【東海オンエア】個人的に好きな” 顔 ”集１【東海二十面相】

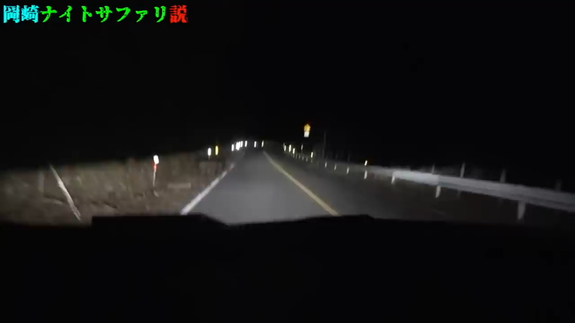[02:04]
うわ ー！いました！早く取ってくれ！ うわー！ブレイキングした！